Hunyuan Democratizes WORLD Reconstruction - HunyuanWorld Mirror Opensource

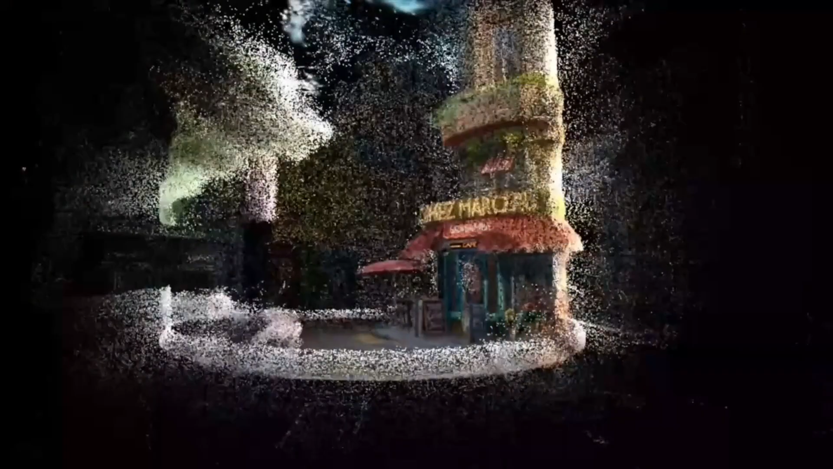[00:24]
depth maps, camera positions, and even novel viewpoints you never captured.
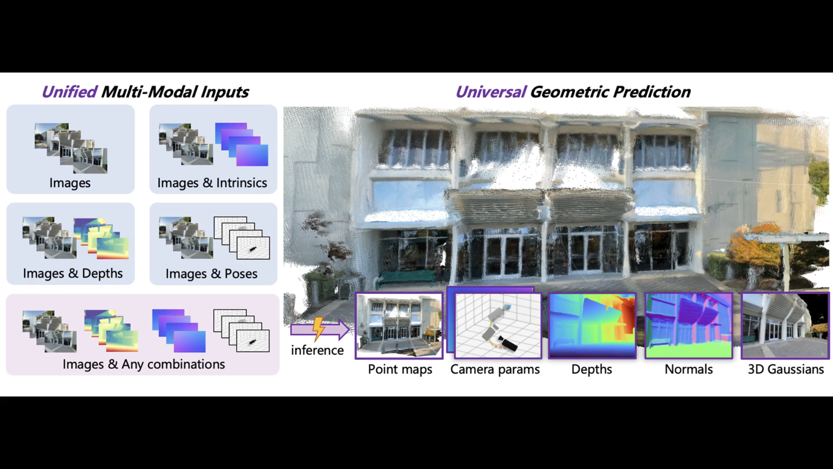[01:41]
Multi-view depth maps for understanding scene depth. Camera parameters for view positioning. Surface normal maps for detailed geometry. And even 3D Gaussian splats for photorealistic novel view synthesis.
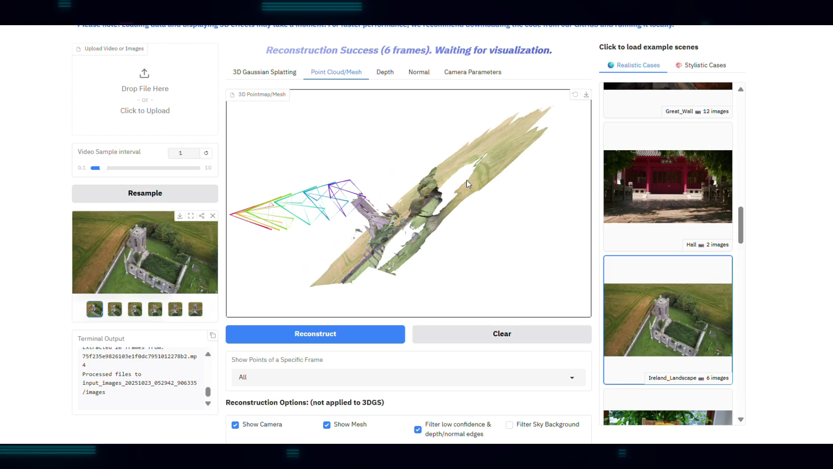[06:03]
mainly because there wasn't enough of that data in the training set.
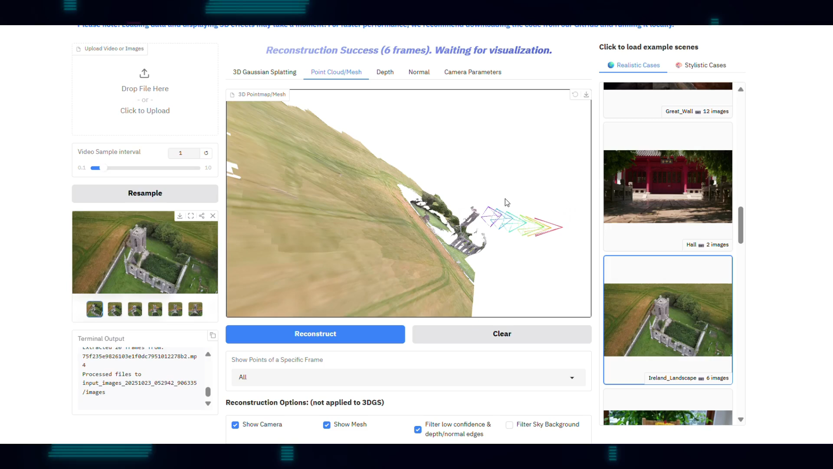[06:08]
The model also currently handles resolutions between 300 and 700 pixels and can't efficiently process thousands of views on consumer hardware.